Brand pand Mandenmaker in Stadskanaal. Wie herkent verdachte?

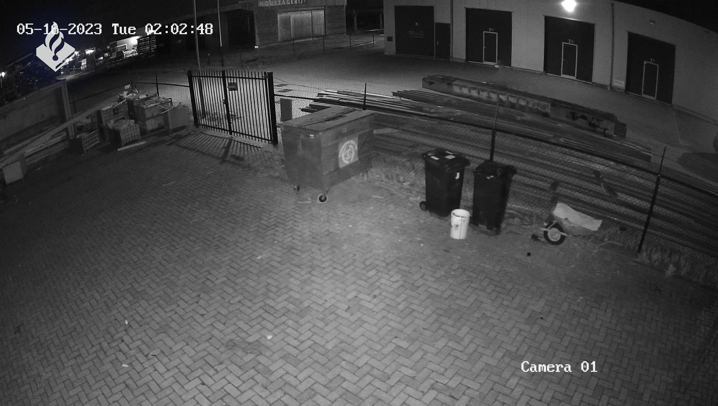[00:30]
Eerst rijdt de fietser voorbij het pand, hier linksboven in beeld, maar uiteindelijk keert de verdachte om, het terrein op. De fietser staat even voor de ingang en gaat het pand in. De verdachte verlaat het pand weer en gaat kort daarna opnieuw naar binnen.